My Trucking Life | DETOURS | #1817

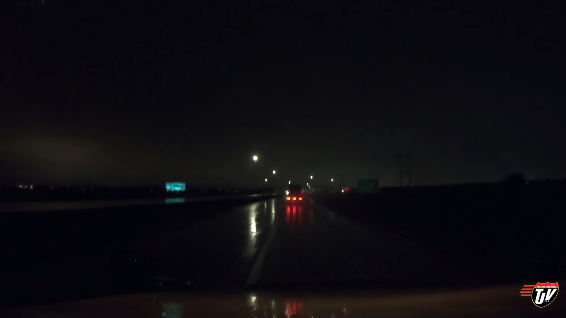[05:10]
Like they're just huge bolts of lightning hitting the ground within a mile of me in front of me here Looks like they're hitting in town here somewhere. I don't know if we're gonna catch one now on camera We just might because there's been a couple that have just nailed the ground up in front of me I don't know if it's on the other side of town or how close it was, but The thunder from it shook my truck